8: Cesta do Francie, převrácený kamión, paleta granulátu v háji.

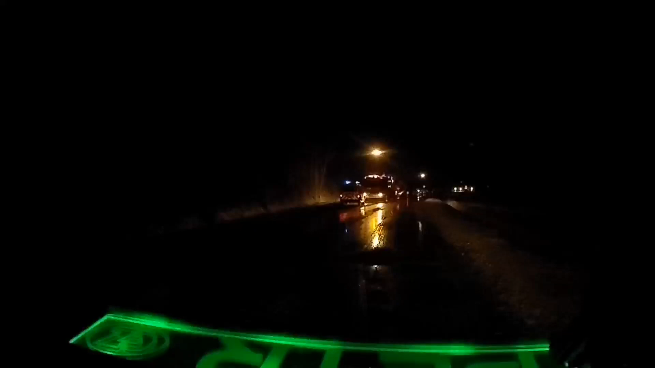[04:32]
Ráno jsme se probudili po noci a napadaného sněhu 15 čísel. Takže úplná nádhera. Sněžilo celou noc. A už to taky ráno podle toho vypadá tady, no. Nechápu, jak se převrátil s kamionem na bok.
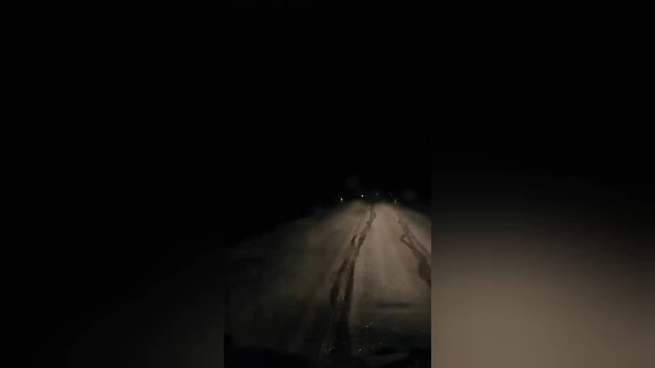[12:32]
To nemůžeme dostat dom, protože jsem mě nevycházel výkon, chtěl jsem na nejbližší přechod. Samozřejmě sněžení a tady toto a železná ruda nesízná. Německo v pohodě, tam jsem vyjel kopce ICL, ale železná ruda, prostě čeští silničáři si myslí, že v noci nikdo nejezdí.